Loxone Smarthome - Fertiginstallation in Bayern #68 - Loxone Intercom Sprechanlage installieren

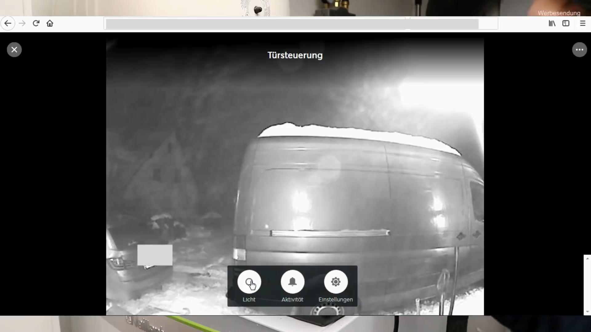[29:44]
So, und schon haben wir schon ein ganz anderes Bild, ne? So, Licht aus. Mann, der geht ja gar nicht. Wenn ich nochmal drauf drücke, passiert ja gar nichts. Ist auch schon mal gut. Sondern jetzt müsste das ja quasi, aber jetzt so viele Sekunden warten wir jetzt nicht.